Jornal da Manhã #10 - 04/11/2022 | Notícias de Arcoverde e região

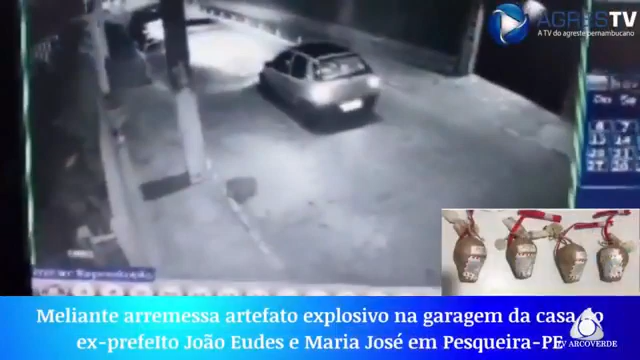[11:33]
Olha aí, ó. Você está vendo aí as imagens registradas por câmeras de segurança que mostram o momento em que o suspeito reduziu a velocidade, arremessou o explosivo em direção aí à casa,